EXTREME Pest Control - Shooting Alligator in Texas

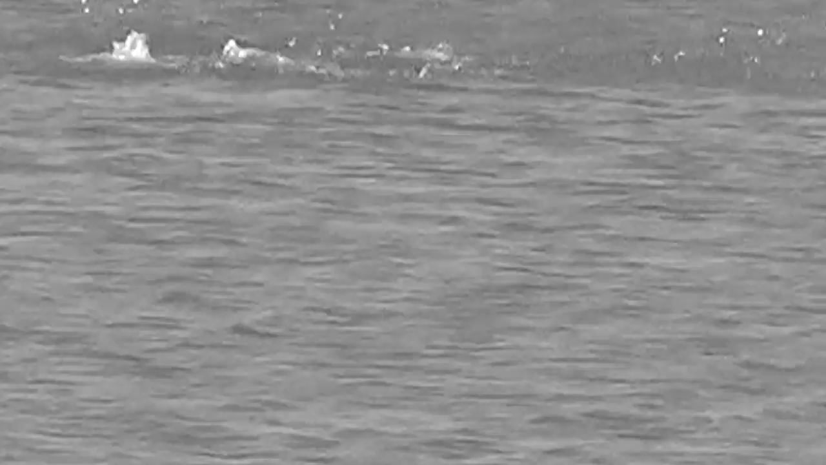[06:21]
The amount of blood that immediately spilled in the pond showed that that gator was hit really hard.